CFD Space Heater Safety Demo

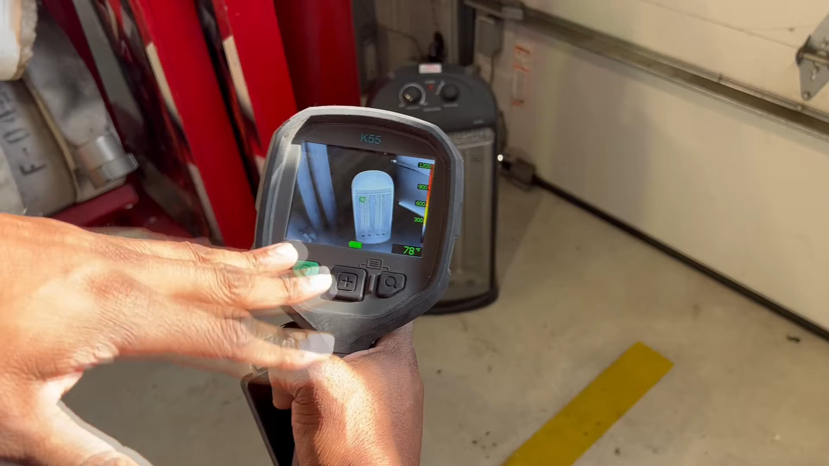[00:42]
70, it's jumping back and forth, let's just say 65 to 75 degrees Fahrenheit.
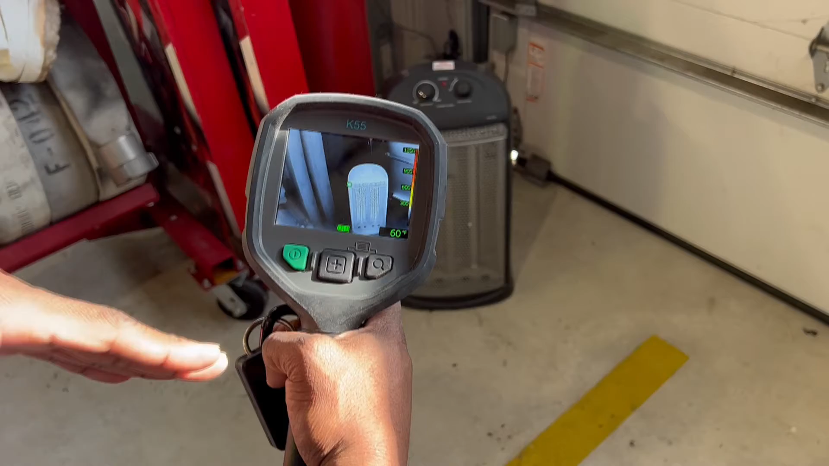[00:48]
That's without the space heater being turned on at all.
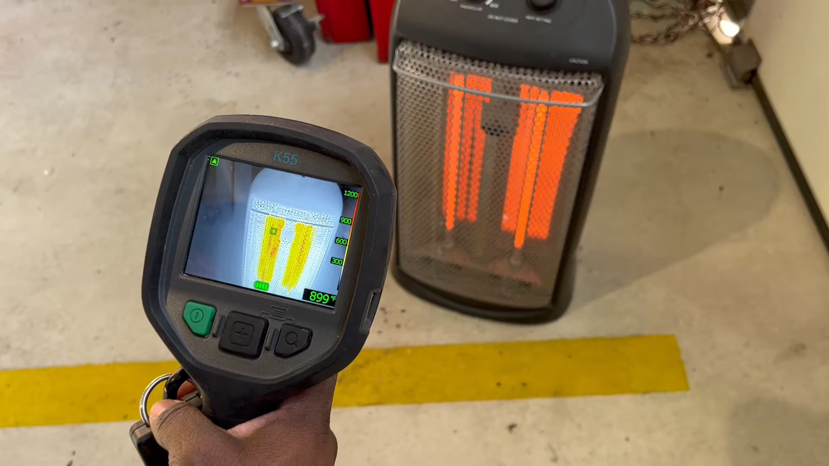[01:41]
and it's jumped up to between five and,
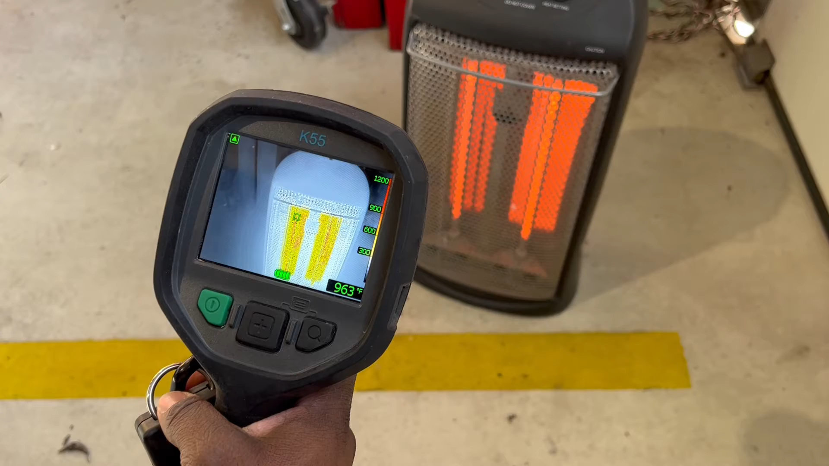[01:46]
On screen: spot 963°F
at some places, 900 and some degrees Fahrenheit. And that's with both of the heaters on.
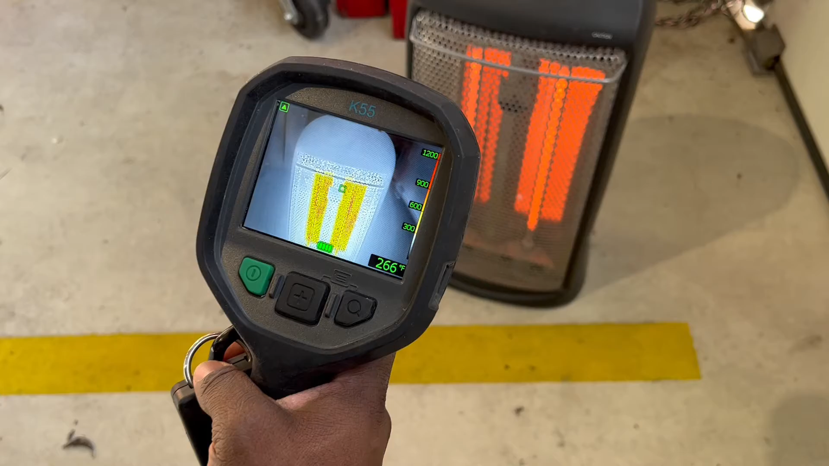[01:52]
So, we're going to transition back over and look at the ambient temperature of the tile when it's,
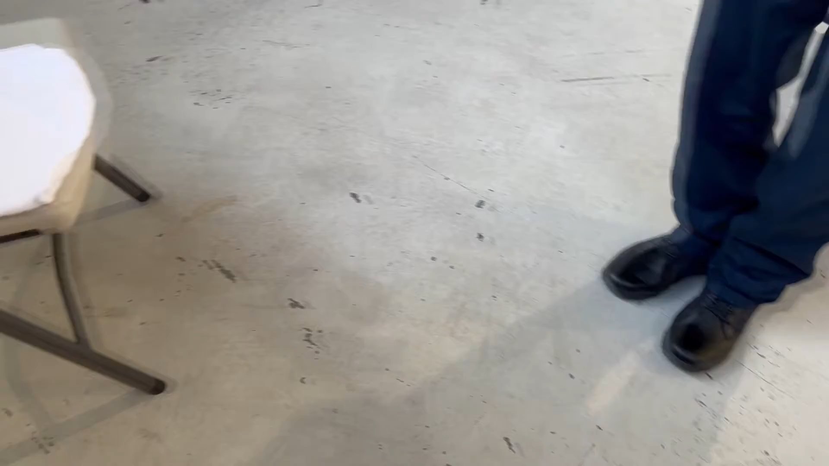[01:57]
of course, more than three feet away from the space heater.
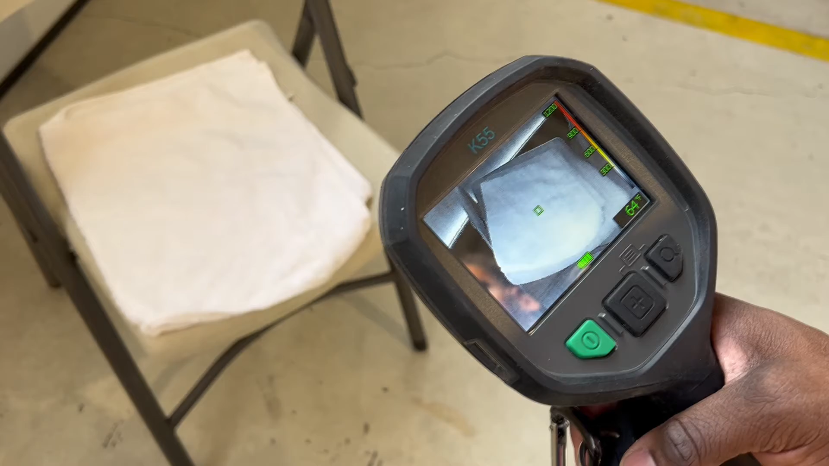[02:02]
It's still holding at 64 degrees, 65 degrees Fahrenheit.
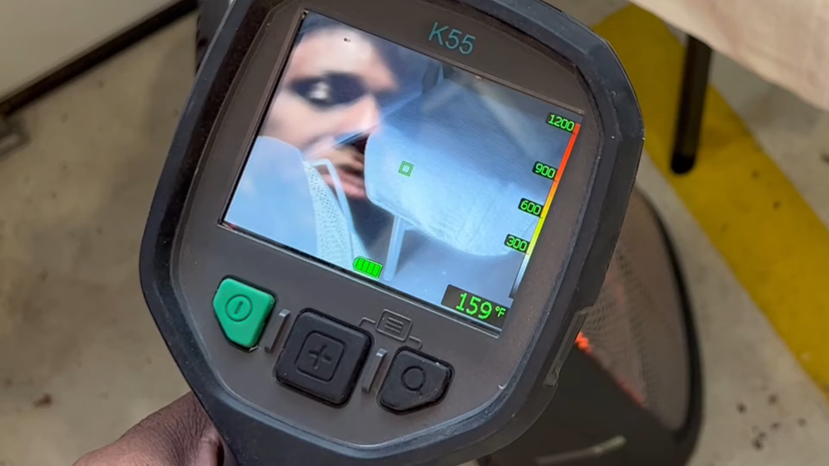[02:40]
On screen: spot 159°F
At first, it was at 65 degrees Fahrenheit, but just being within a few seconds and under three feet of proximity to the heater,
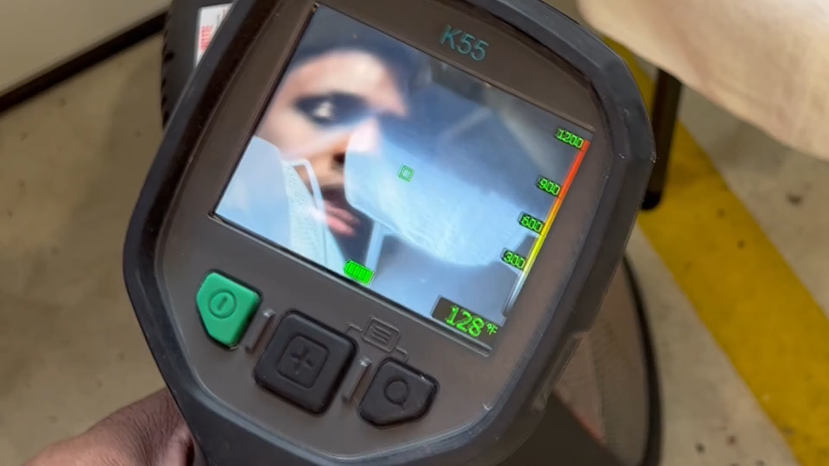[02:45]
On screen: spot 128°F
the temperature is increasing.
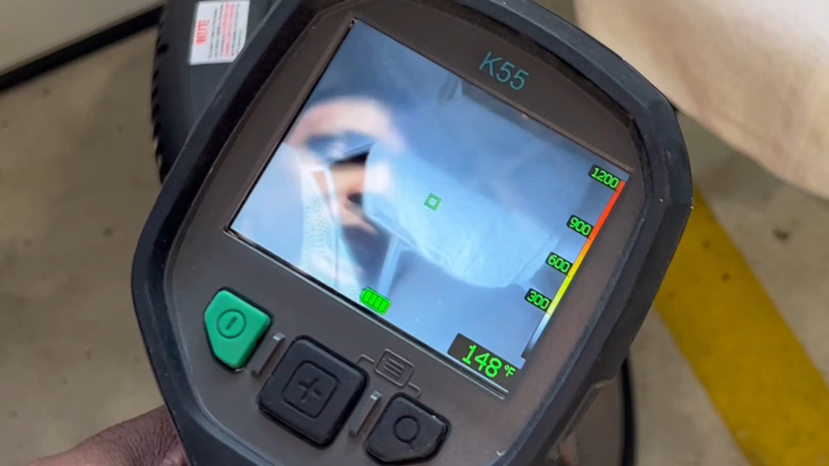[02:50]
On screen: spot 148°F
And over time, it will get hotter and hotter to where that tile will reach its ignition point or catch fire.